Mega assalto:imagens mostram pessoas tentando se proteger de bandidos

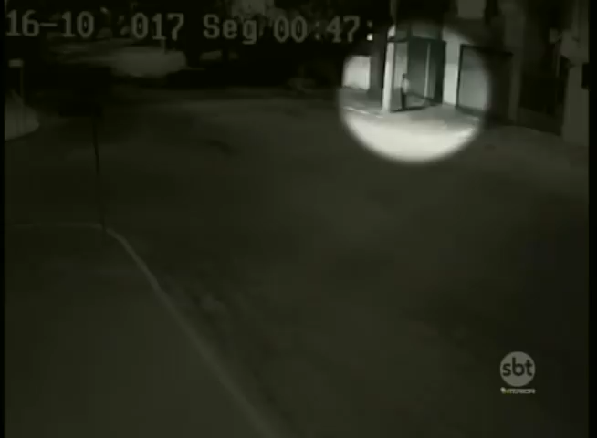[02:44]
Note que ele está na calçada quando duas motos passam.